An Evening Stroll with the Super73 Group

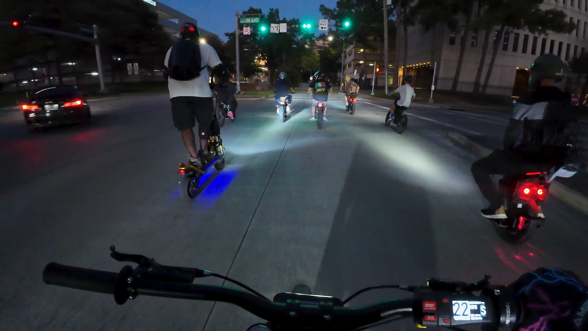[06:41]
I like when bikes are like that when you don't know that it's super fast because it looks stock, but it's like, nah, nah, nah. Don't line up against that guy. Oh, they're racing. No way. 73s. Oh, no way.
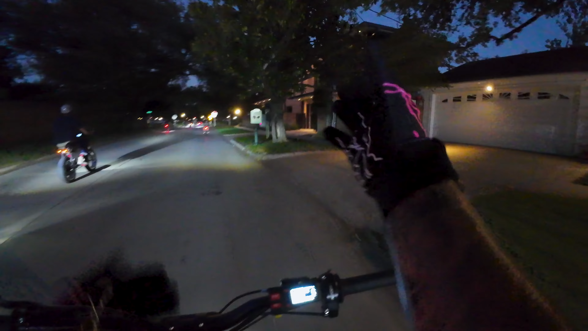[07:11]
Welcome to River Oaks. You're on camera. All right. Well, River Oaks, Houston, Texas, super nice, beautiful homes.